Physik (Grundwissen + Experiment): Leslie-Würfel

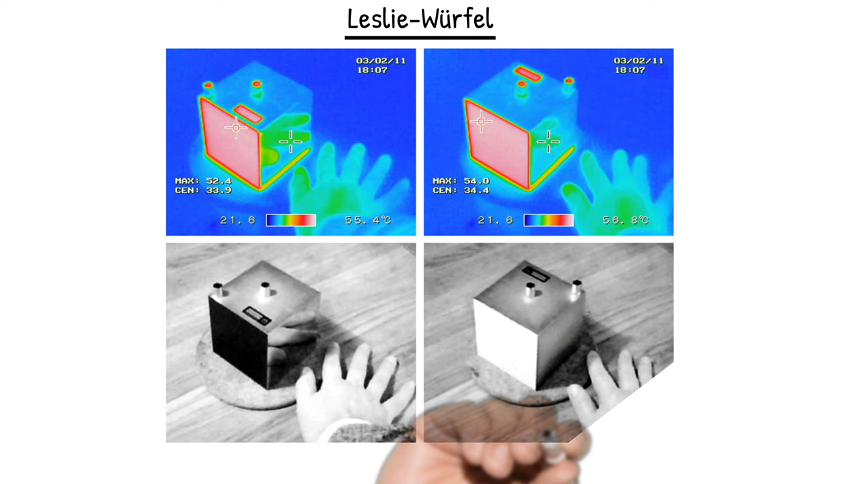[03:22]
an und die linken Bilder gehören immer zusammen, die rechten. Und man sieht eigentlich auch da sehr deutlich, dass die schwarze und die weiße Seite sehr gut die Wärmestrahlung emittiert,